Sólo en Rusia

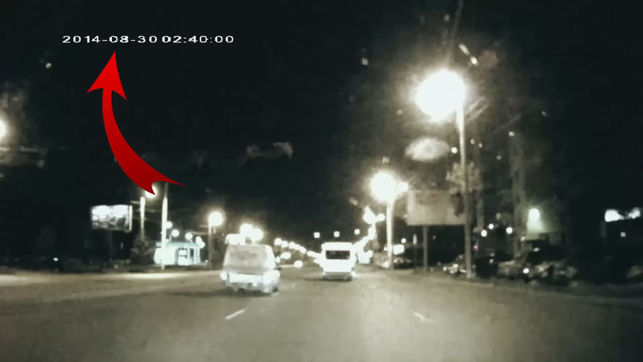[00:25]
Fue filmado a las 2.40 de la mañana el 30 de agosto del año 2014, por consiguiente es ya un video muy viejo.
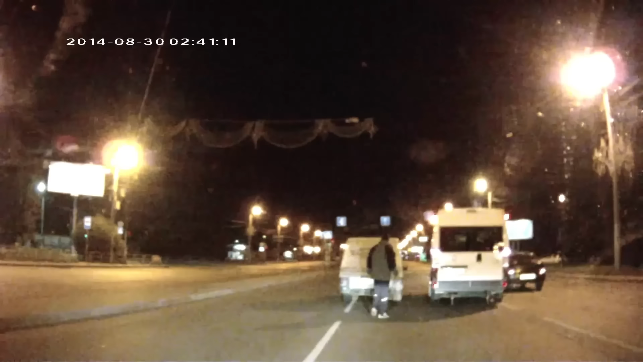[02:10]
¿Pero qué tiene de especial este video? Nada. Todo fue una broma orquestada por todos los que ves ahí. El chofer del minibus no sabía de esta broma.
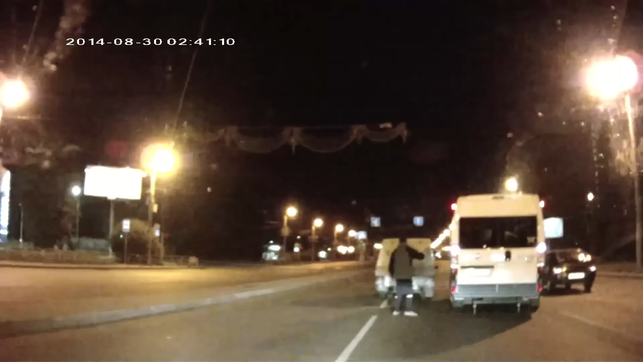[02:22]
Tanto el personaje que se baja gritando al chofer del minibus, como los tipos disfrazados, así también como los tipos del vehículo que están filmando, realizaron este video. Como una broma con marca rusa.